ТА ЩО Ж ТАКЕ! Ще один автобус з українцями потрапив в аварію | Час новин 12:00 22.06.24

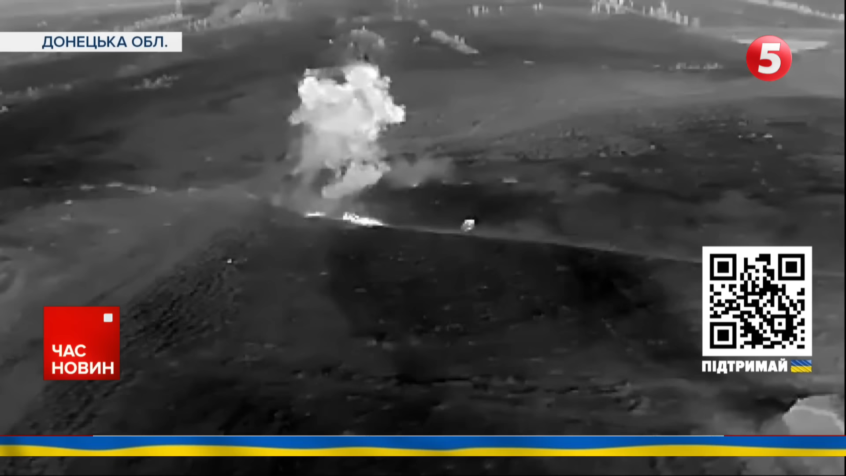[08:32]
Багато мін не буває, а тим більше, якщо це проти техніки, якщо танк підривається, наміри противника міняються,
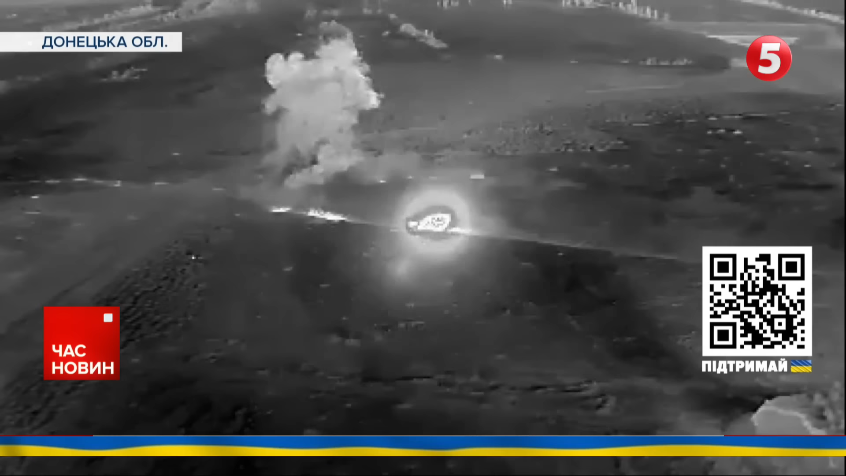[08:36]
морально чи бойовий дух противника міняється, він же нікуди без підтримки техніки не піде.